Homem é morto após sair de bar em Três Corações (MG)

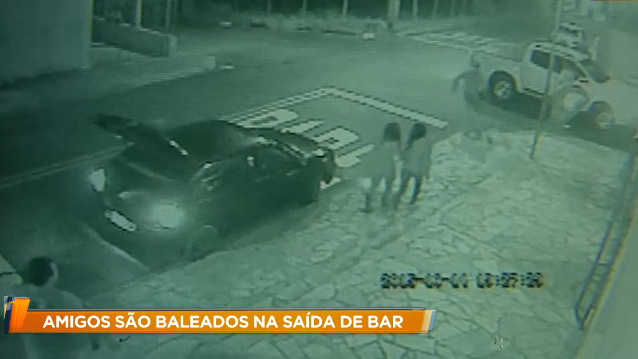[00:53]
Na ocasião, câmeras de segurança registraram o momento em que o assassino corre atrás da vítima com uma arma na mão.